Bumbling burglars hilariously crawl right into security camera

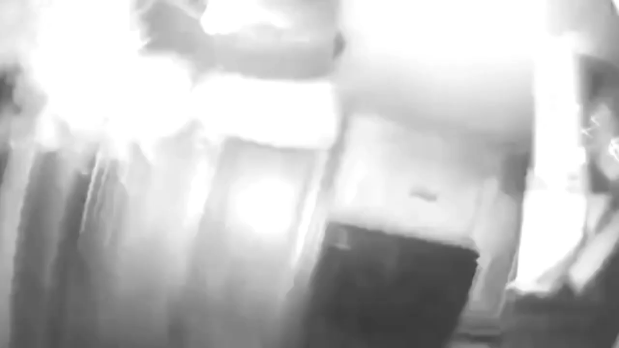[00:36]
No, esa es la cámara que manda el mensaje al celular.
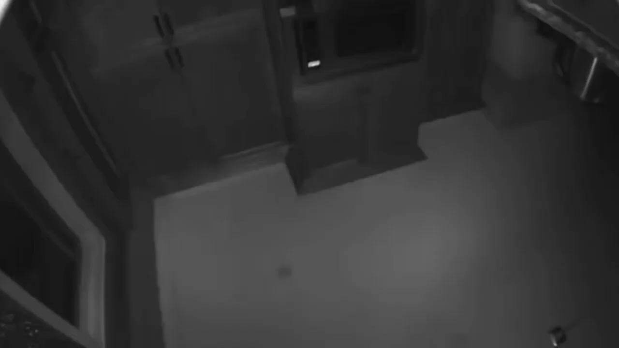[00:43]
Paila, Carlos, paila. Esta caja, esta cámara le manda el mensaje al celular, hermano.
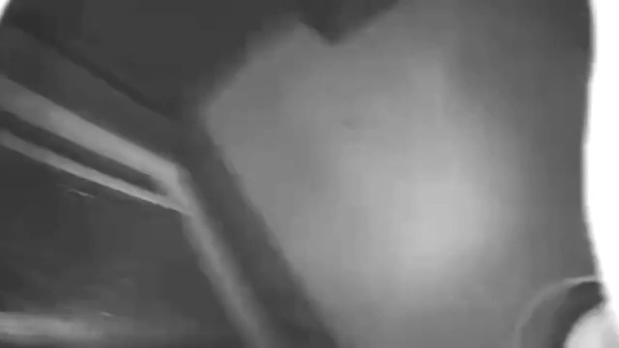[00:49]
Está funcionando, ¿sí o qué?
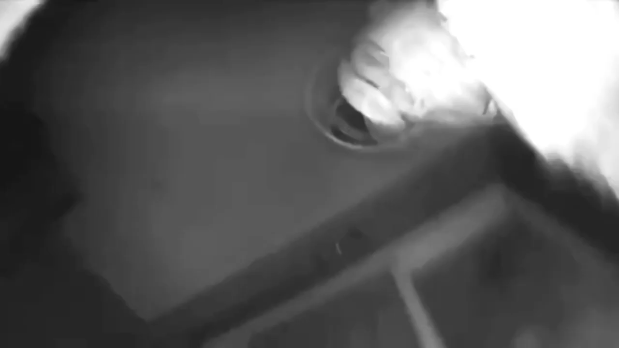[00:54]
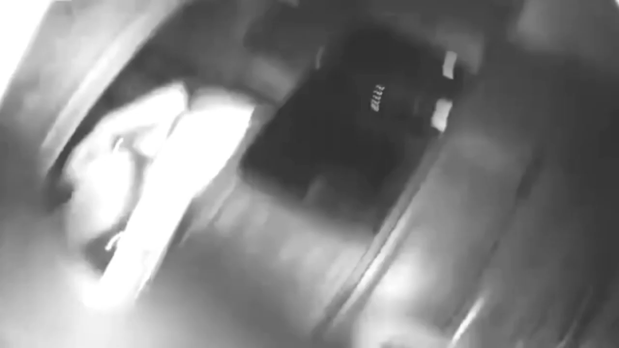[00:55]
Sí, está tarde, está prendida. Sí.
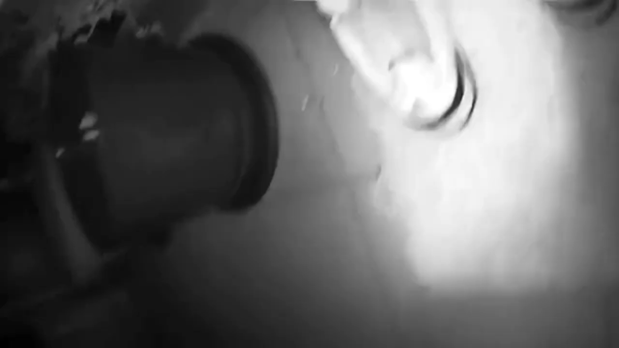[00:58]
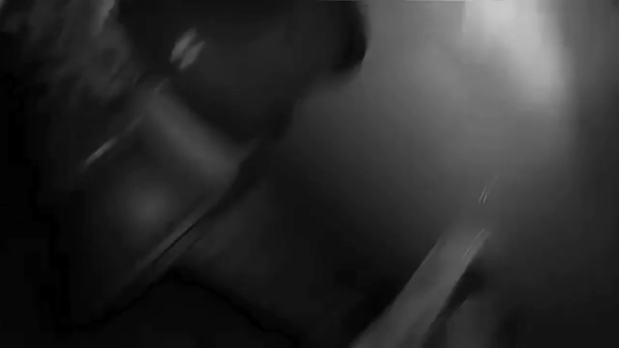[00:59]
Nos tenemos que ir, ingeniero.
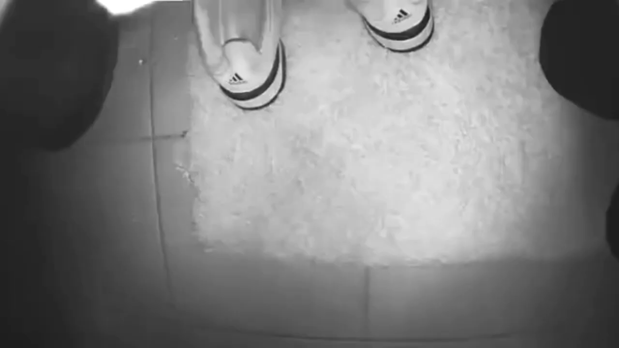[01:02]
No, mami, estas cámaras que mandan de un mensaje al celular.